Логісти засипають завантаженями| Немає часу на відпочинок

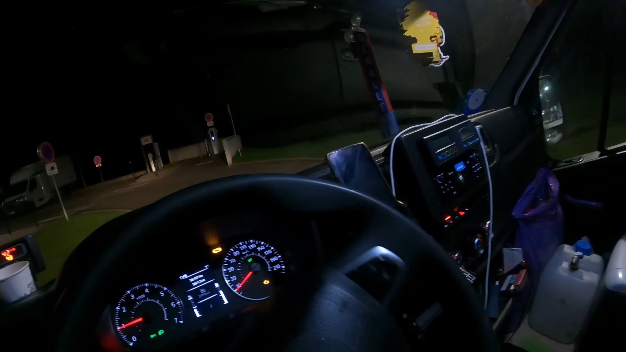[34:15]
Здоровий паркінг дуже. Це перед Реймсом за 40 чи 50 кілометрів по лівій стороні.
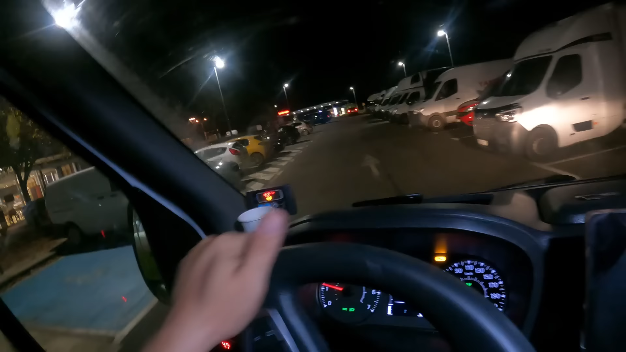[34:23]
Да, тоталка. Дивіться. Це називається в Франції не можна ночувати, скільки бусів стоїть.
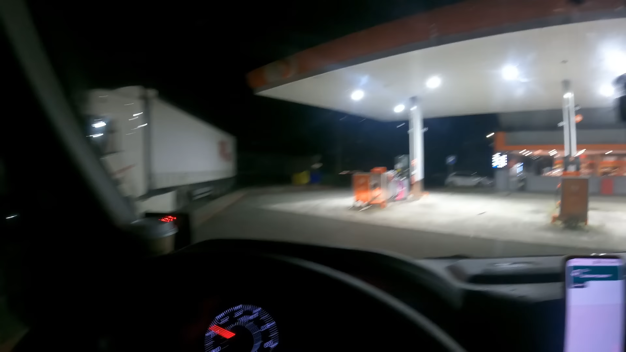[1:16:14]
Отакочки. І отут стаємо на своє місце.
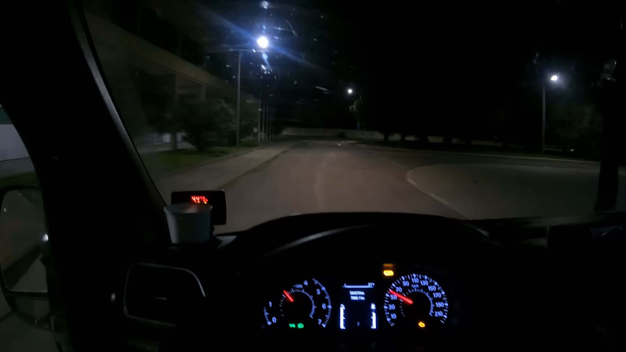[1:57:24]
Нема де розігнатися, блін. Погано. Бо йому треба більша
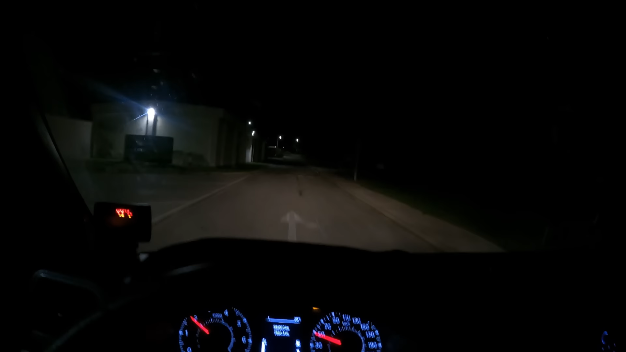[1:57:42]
скорость. І тут ще ці поліцейські. Ох. Паркуємося, откуда стартували.